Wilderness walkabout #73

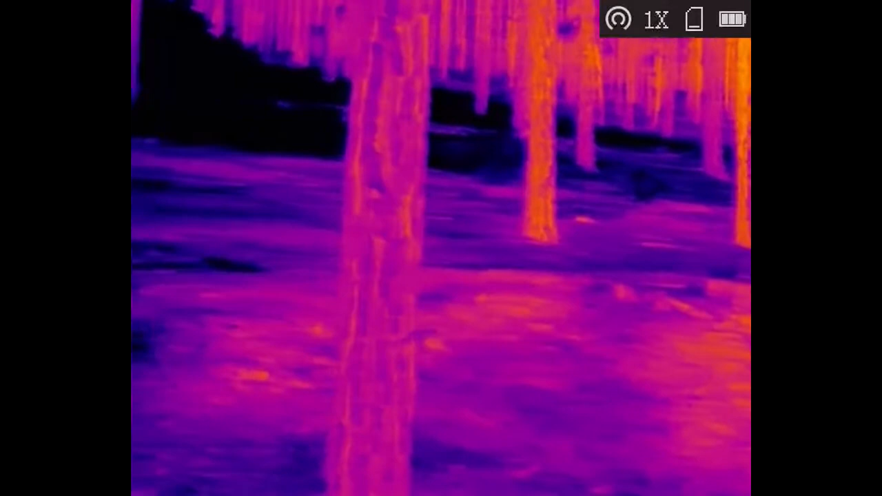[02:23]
I see that. That's a mess, ain't it?
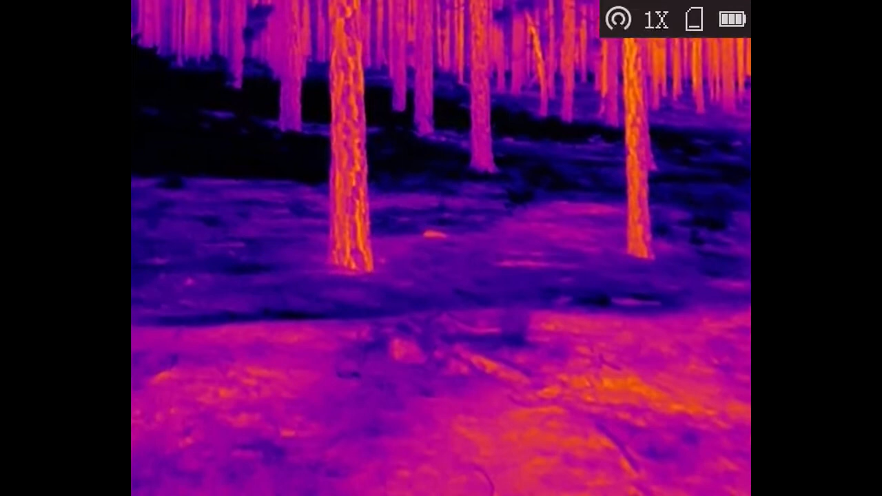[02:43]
You gonna walk up in there and look at it?
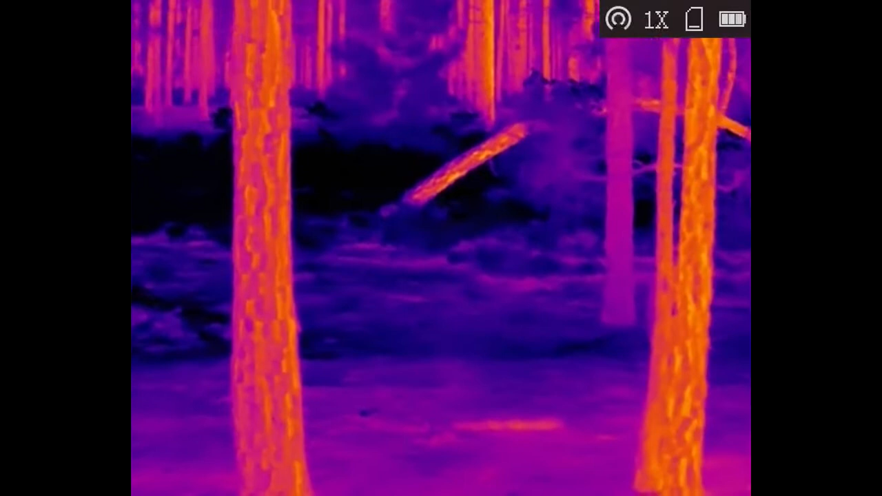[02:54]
Yeah. Fallen tree or what?
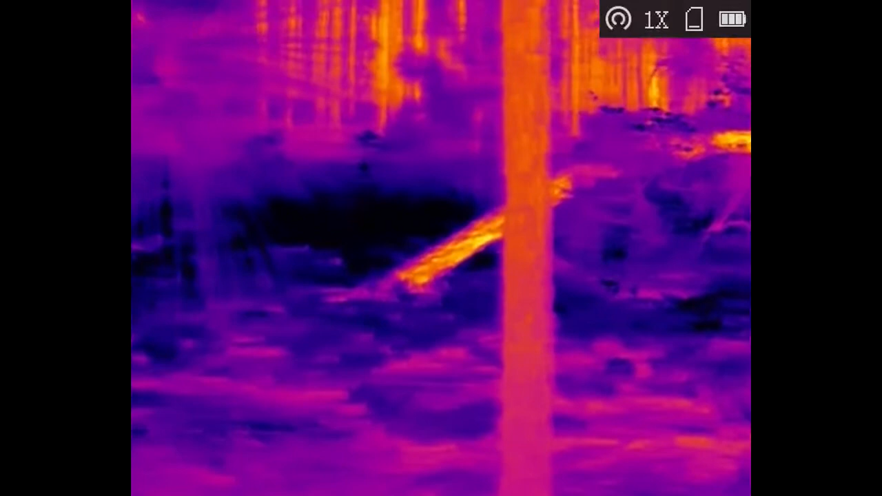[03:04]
Fresh. Does, so don't clean. It?
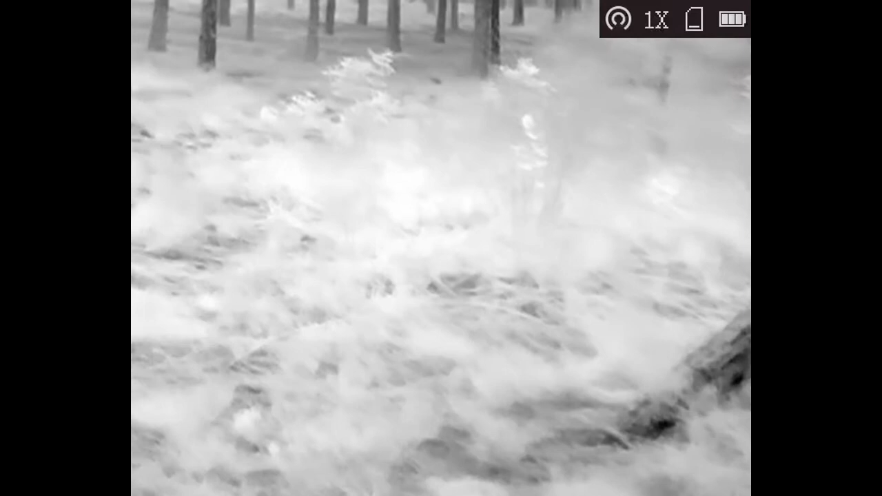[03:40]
I guess maybe it's just a fallen limb or tree.
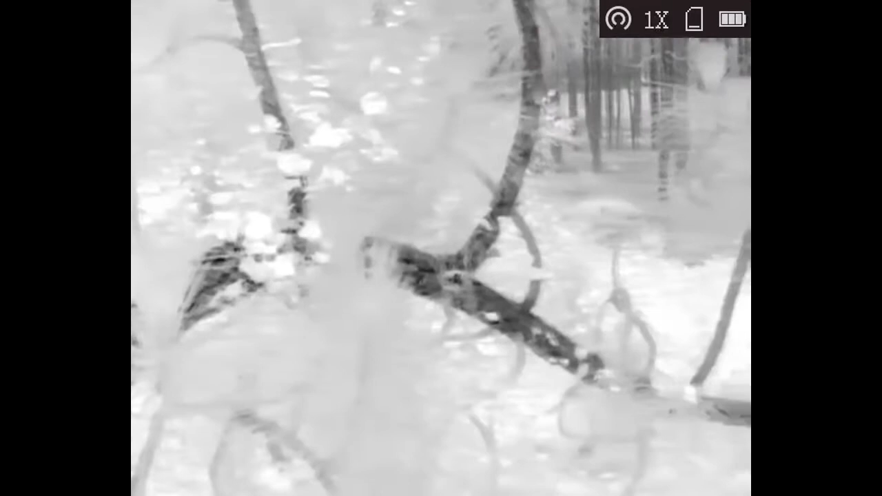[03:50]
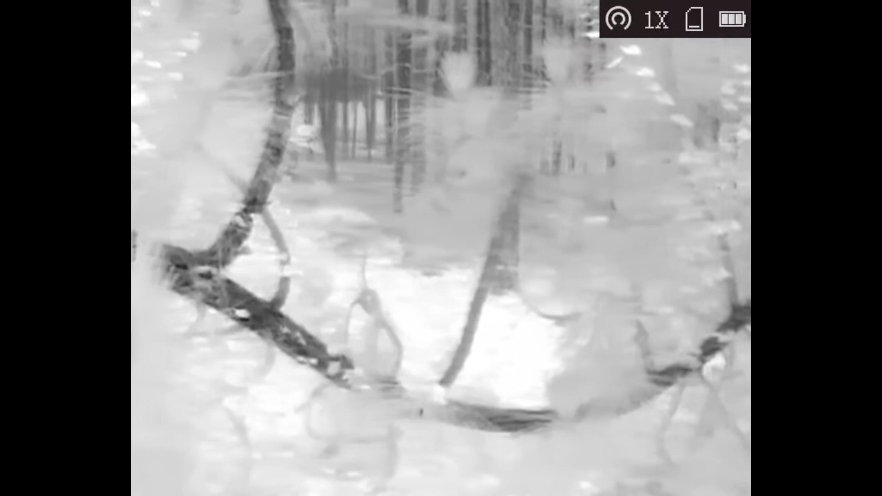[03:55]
Well, it's like a thicket or something behind it. I can't really see. Almost like. There's some ice shine right there.
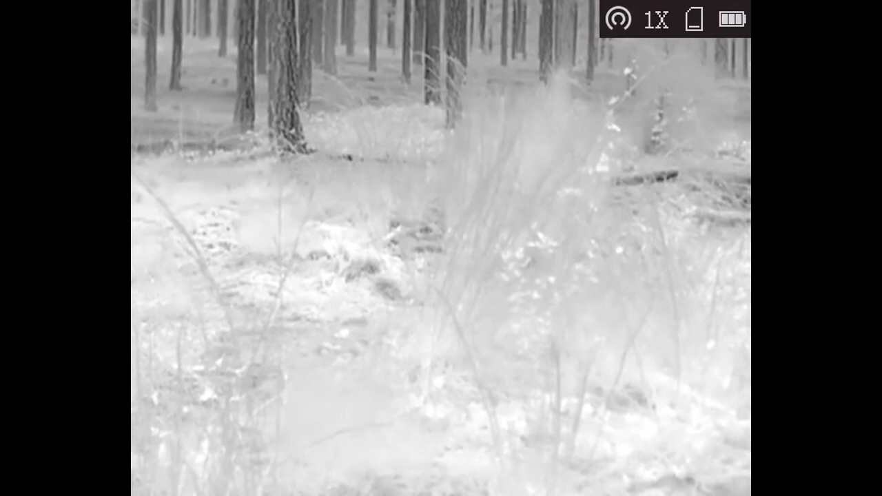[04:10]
You see some eyeshine? Right straight in front of us, toward the back of this little thicket. Mm-hmm.
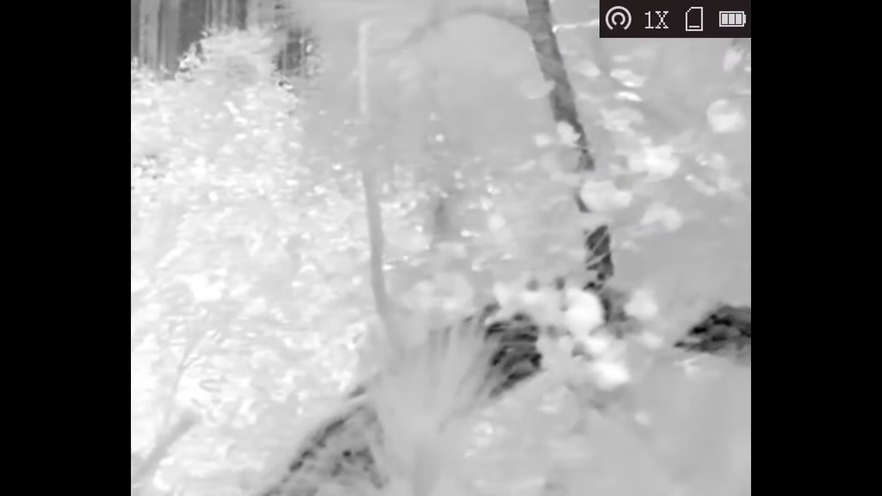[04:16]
I don't know where it is. It moved. Didn't look real big though.
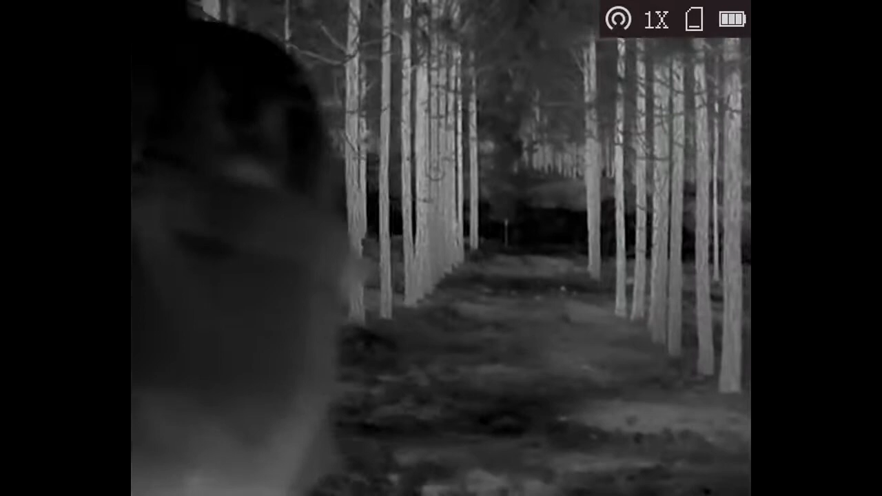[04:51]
The tree fell this way, and then there's just kind of like a thicket. Oh, interesting looking up in there, though.
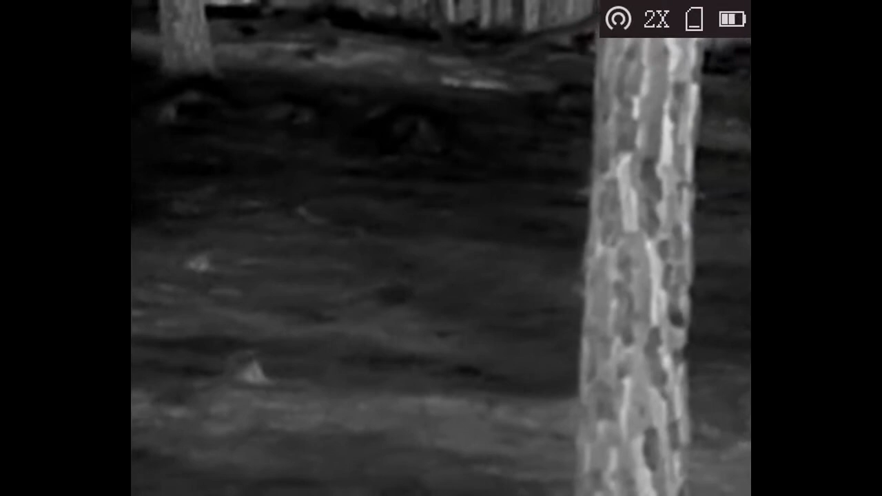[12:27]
Mm-hmm. I can zoom in. If I can get it, damn it.
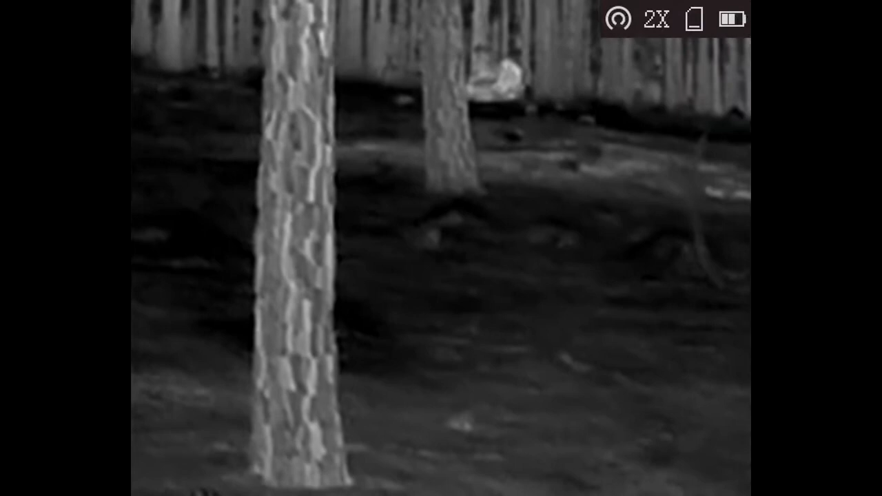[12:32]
There it is. Very interesting. You mean a flush? You want to? Yeah. All right.
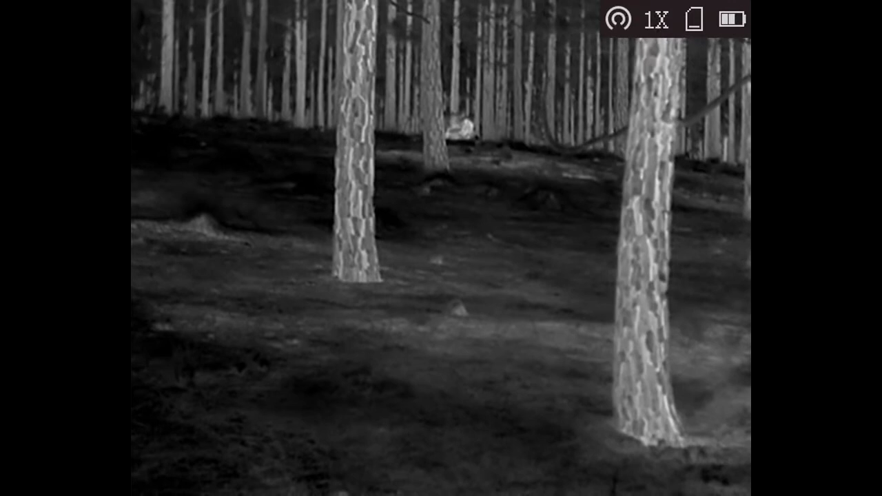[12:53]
I'll keep it right on it. If it moves, I'm going to holler.
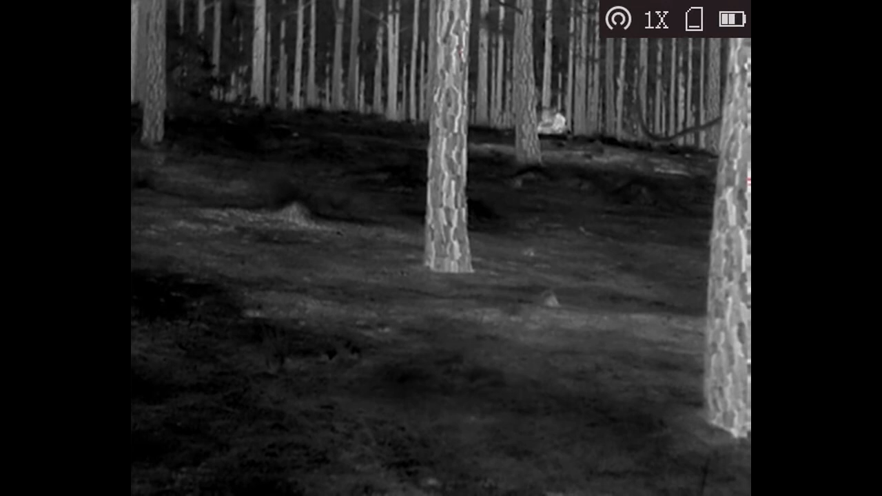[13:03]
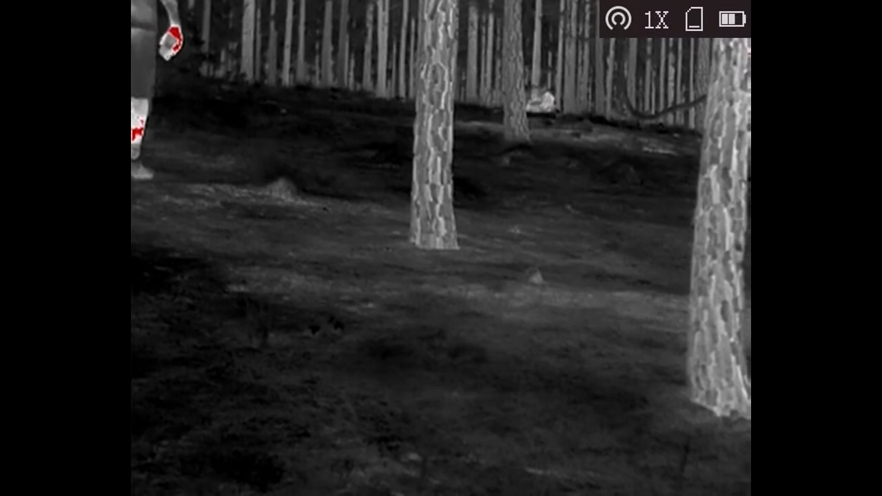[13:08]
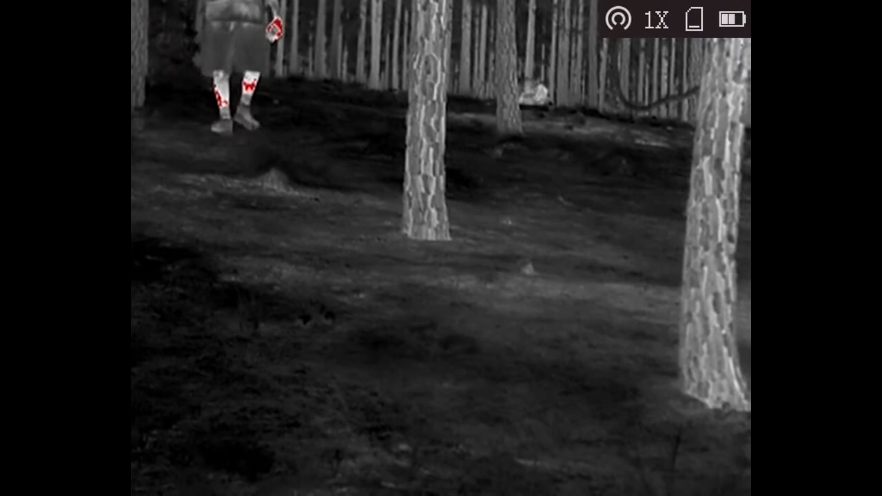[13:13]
Okay, guide to your right just a little bit and you'll be in front of it.
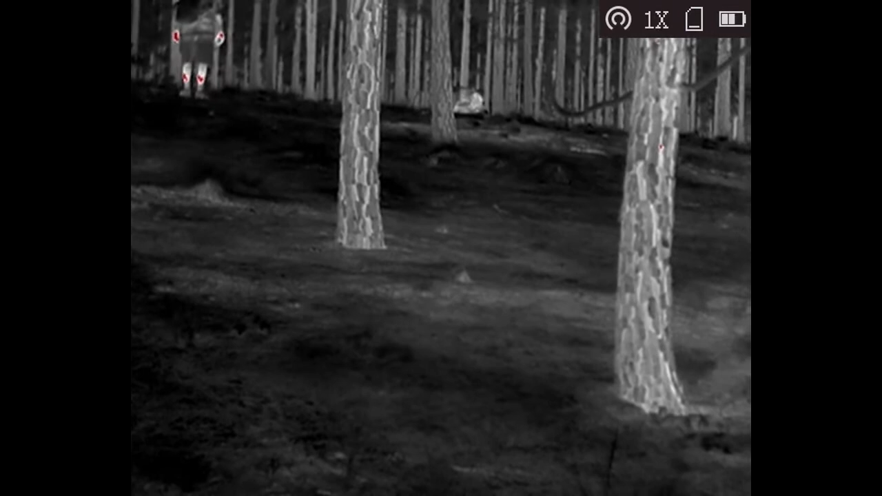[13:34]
Maybe about 5 feet to your right and you'll be in front of it. It ain't moving. Right there? Yeah. Oh, is it? Right here? Oh, you got your foot on it. So it's just collecting the heat from the sun all day?
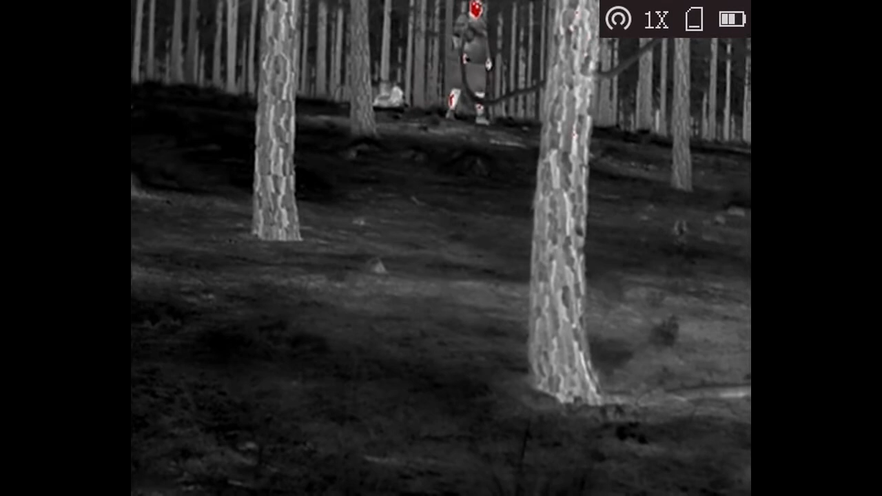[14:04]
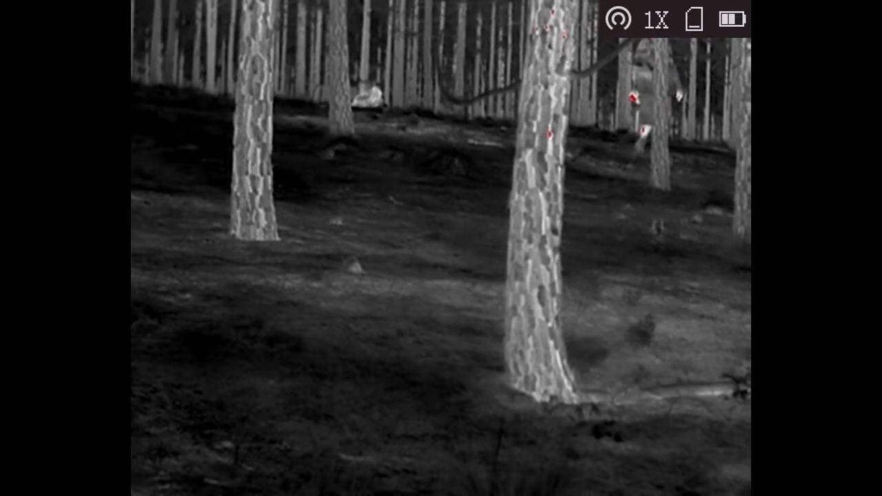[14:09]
How far away would you say that stump is? That's pretty cool. From you? Yeah, from me. Probably 10, 20, I guess 30 yards maybe. Okay. That's cool. 35? Well, I'd say this meets pretty much meets my expectation. I mean, it's short range and it does pretty good.
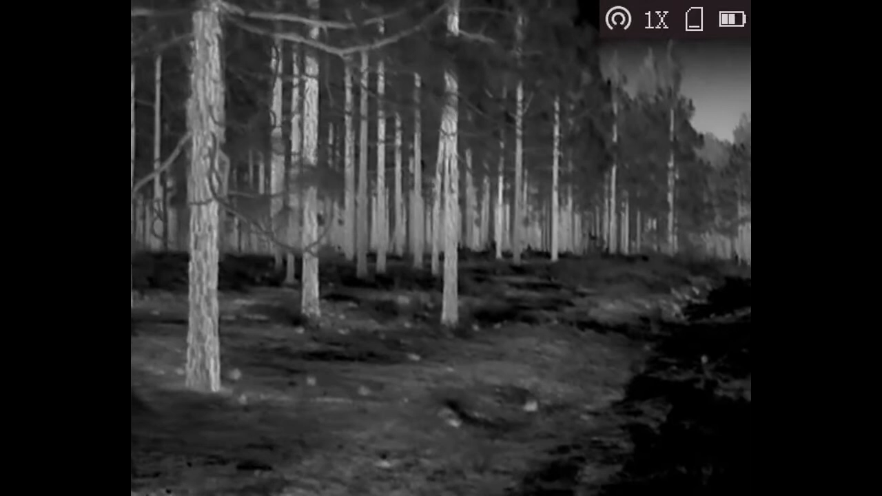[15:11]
So, I mean, anything with some size to it, I mean, it's going to pick it up pretty good from 50, 60, 70 yards out. I mean, that's perfect for me. Yeah. And a whole lot I can do, you know, with a $5,000, you know, seeing from 300 yards. I mean... That'd be nice to have, but,
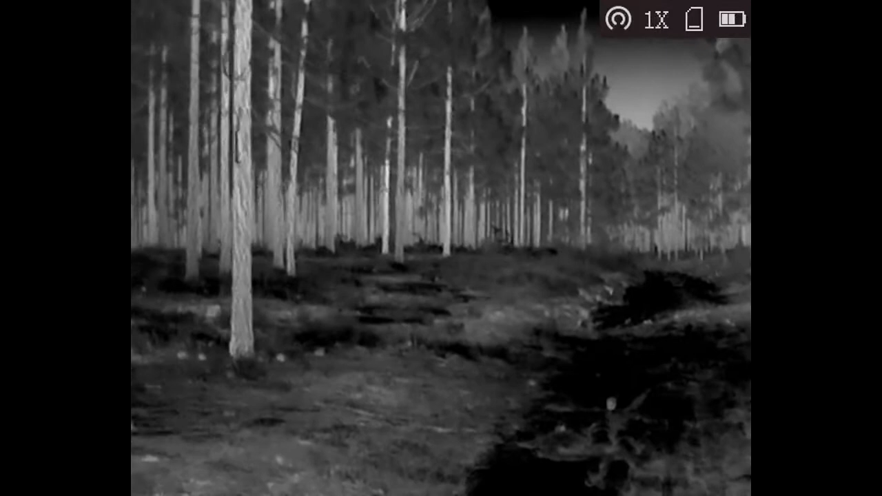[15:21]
you know, this one you can see in close around you, and that's really what, you know, we want. Yep, that's right. What I want, anyway. Closer to better. Mm-hmm.
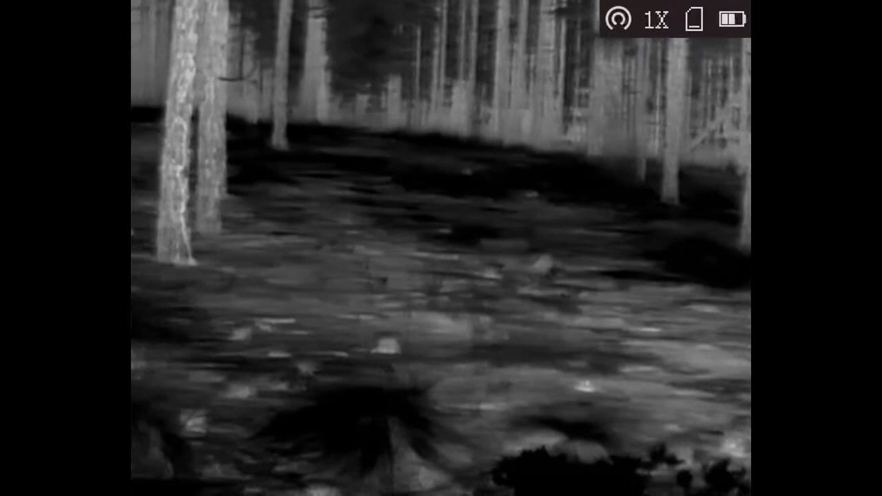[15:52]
I wonder if anybody's ever got stuck in the sand out here. If you had a two-wheel drive car, you might. Just some of these deep places. Mm-hmm. Skinny tires.